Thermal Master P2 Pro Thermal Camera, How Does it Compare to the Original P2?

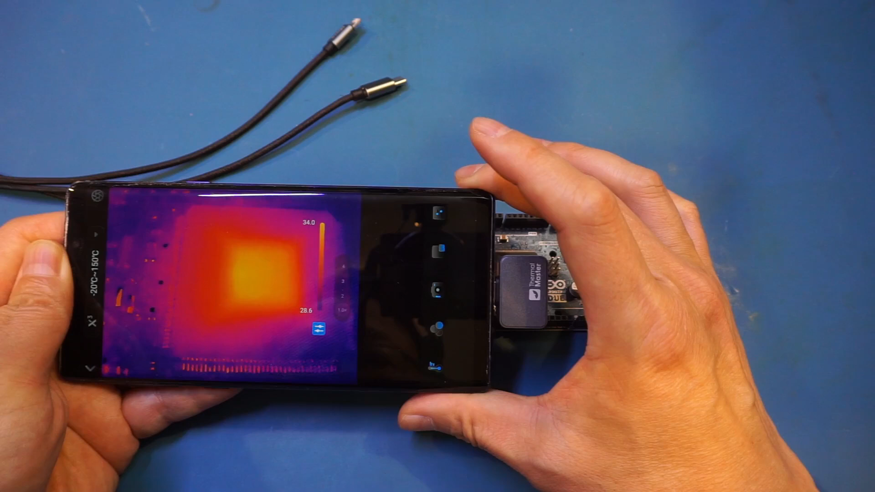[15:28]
Not sure how well it shows up and I'll take quite a few pictures here so you can see them on the video here.
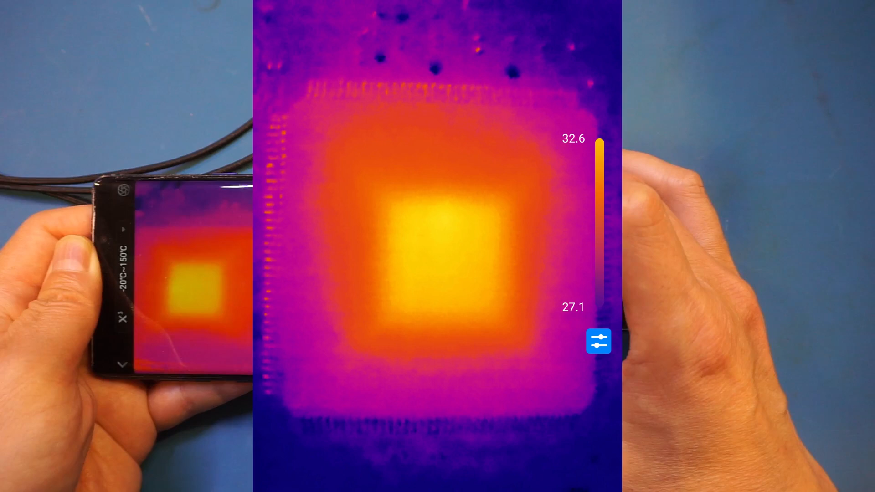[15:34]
And definitely we are able to see a lot of details
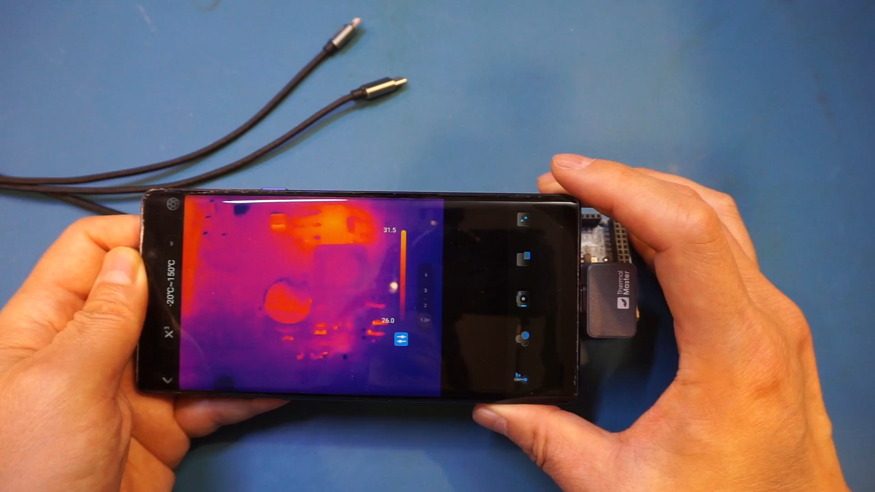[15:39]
and actually the quality is quite decent.
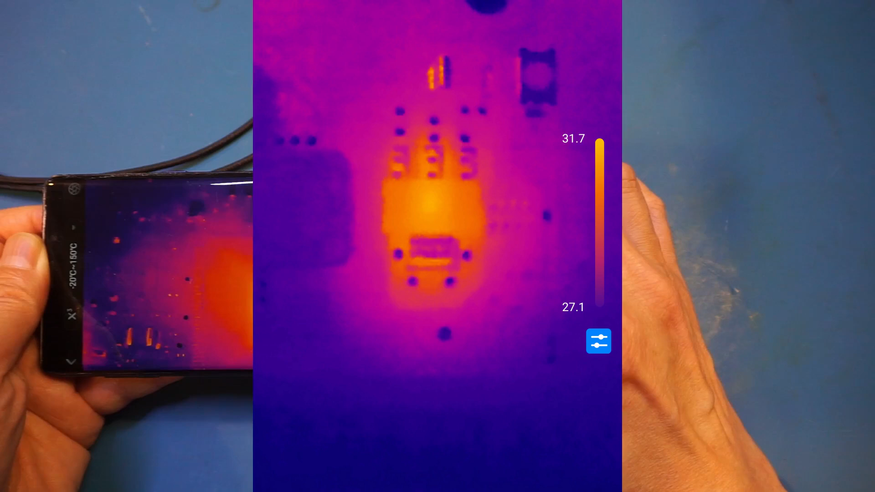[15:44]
So let me actually take a video of this so you can see what we're seeing through the thermal camera here.
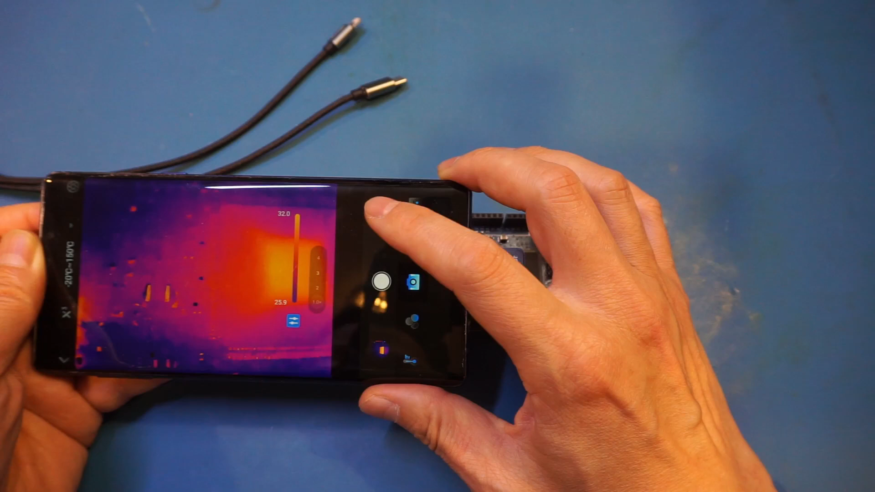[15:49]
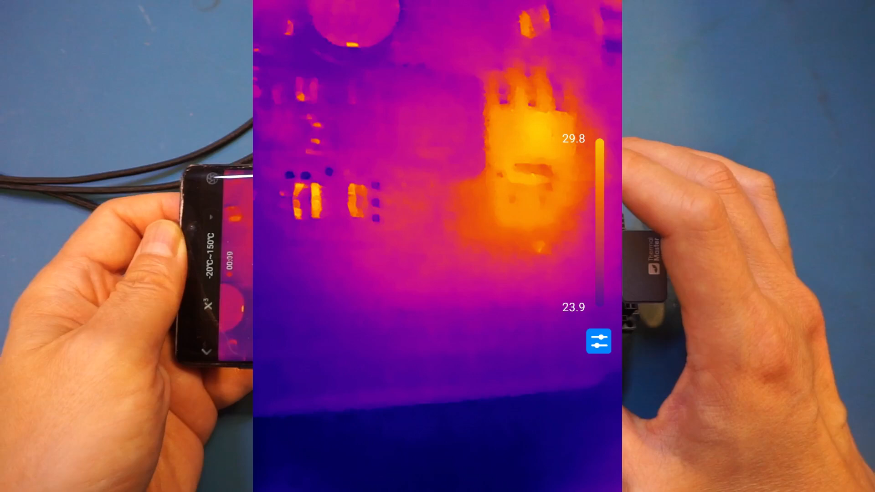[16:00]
And of course this is with the smoothing enabled.
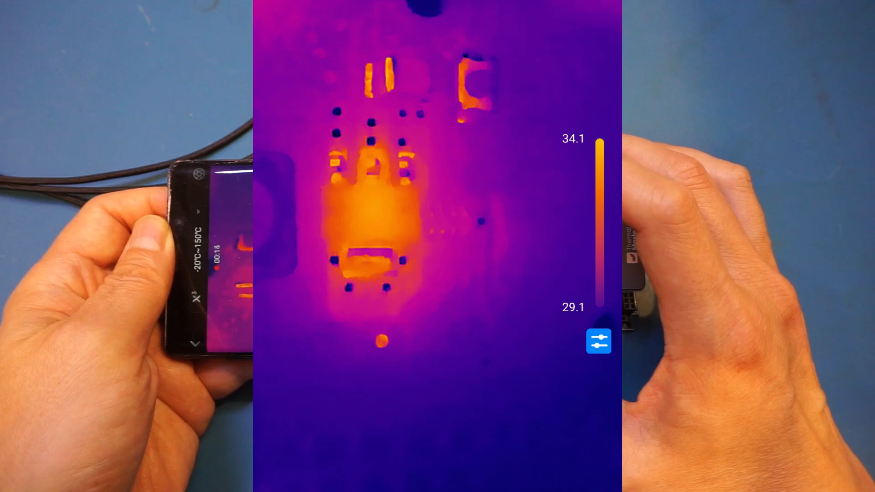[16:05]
If I disable the smoothing, you can see the quality of the video dropped a little bit,
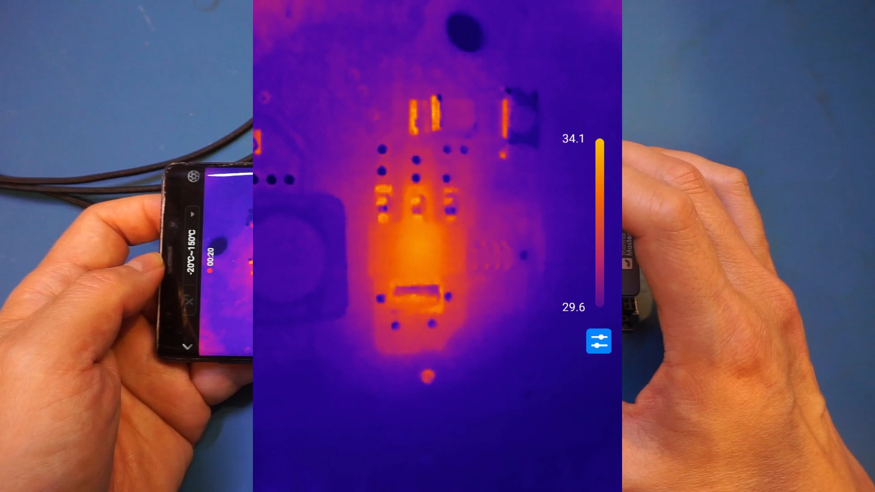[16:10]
but not that much.
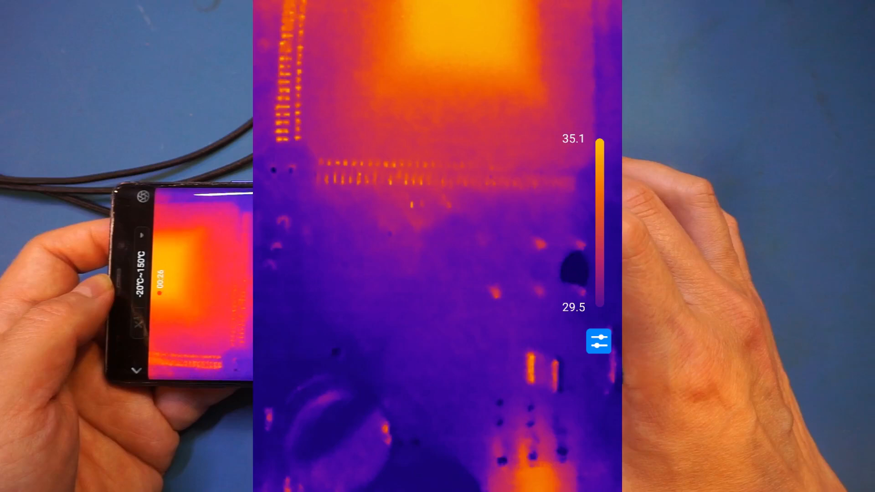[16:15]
So I actually prefer having the smoothing on. So now I turn it back on.
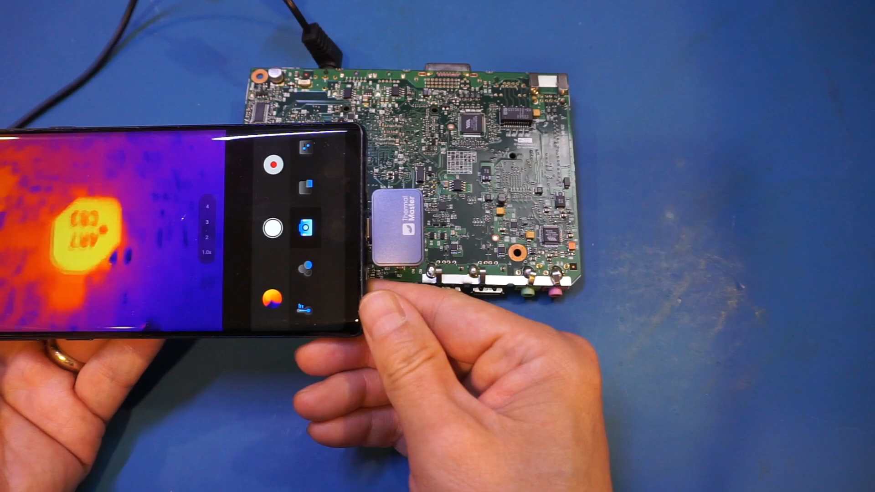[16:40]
And you can see how clearly we can see that inductor. Let's take a look at a few others. You can see this is actually the footprint of an IC that is heating up from the other side. And we have an IC here.
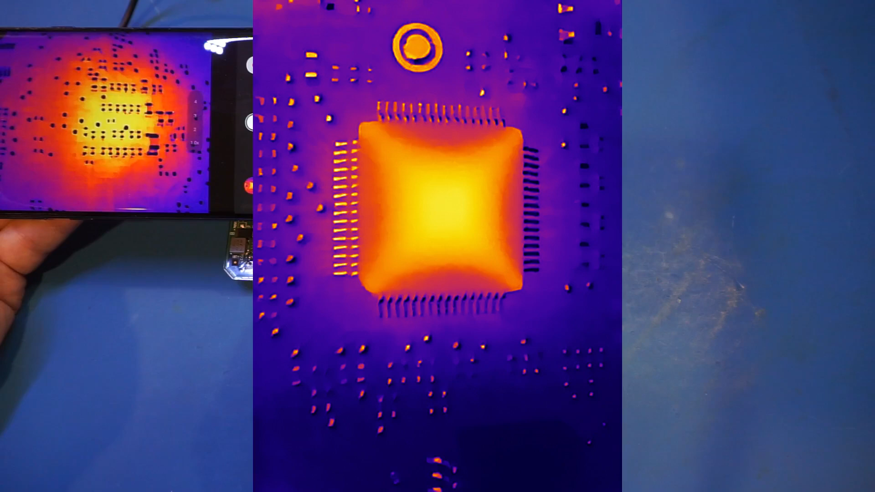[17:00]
And similarly that's the IC on the other side.
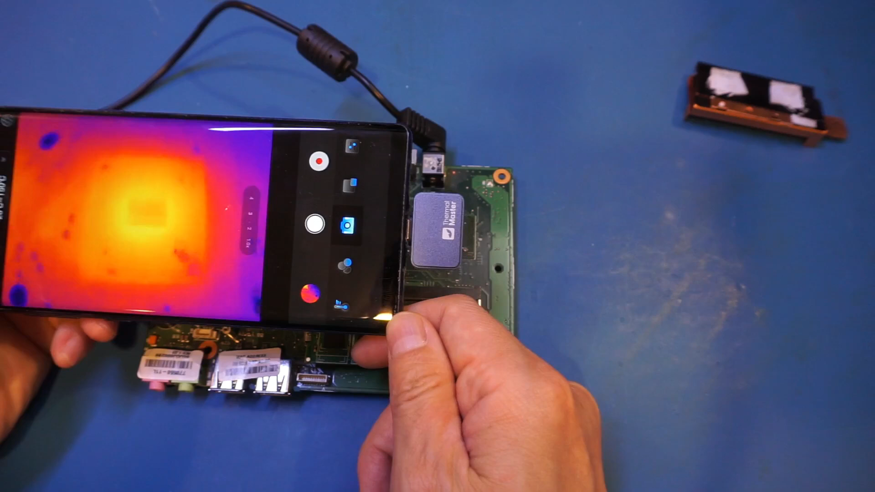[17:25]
And you can see these ICs heated up.
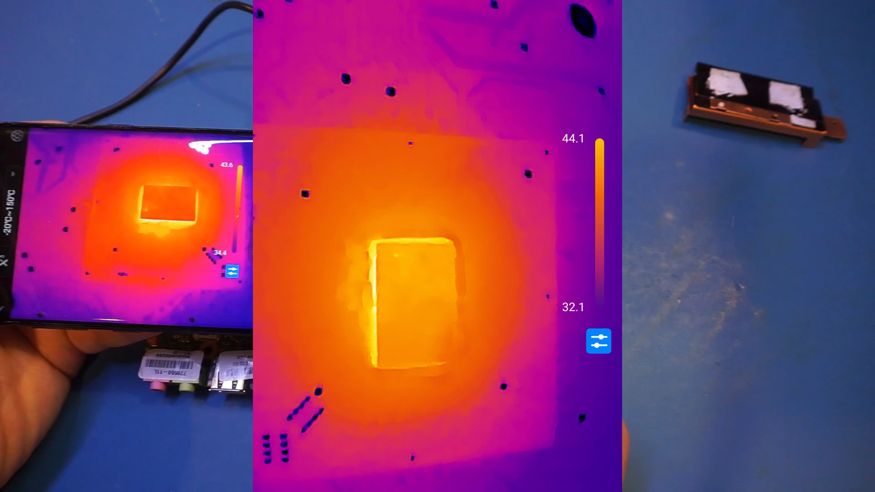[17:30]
Obviously these should be under the heat sink, but right now I have heat sink removed.
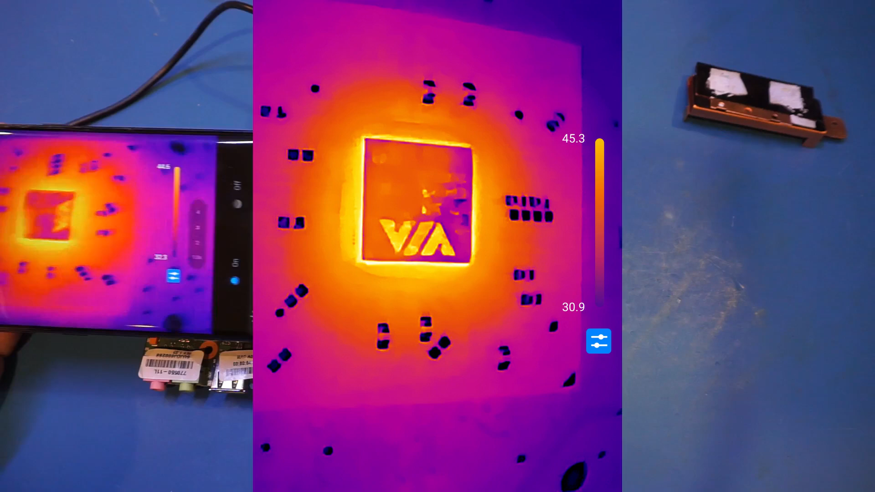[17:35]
So you can see that they are pretty hot, but they are actually manageable, the temperature.